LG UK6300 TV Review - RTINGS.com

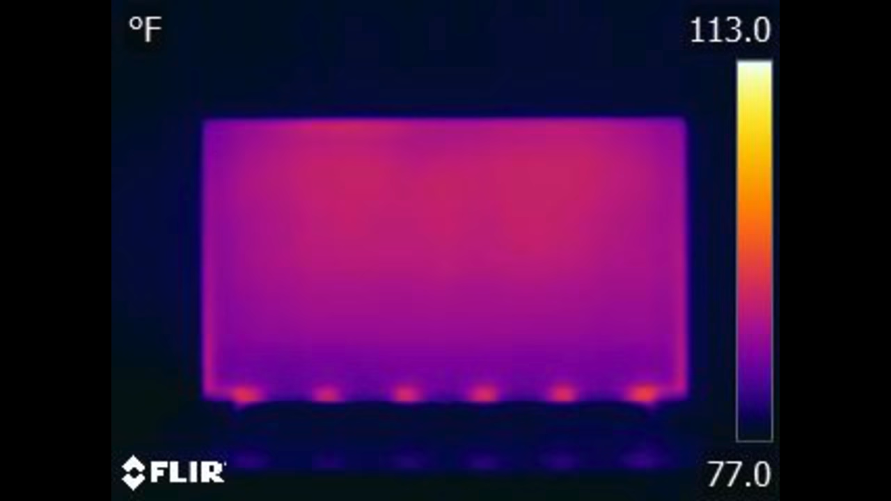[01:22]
On screen: scale top 113.0°F, scale bottom 77.0°F
If we take a thermal picture of the TV, we can see the location of the LEDs along the bottom edge, which give out most of the heat.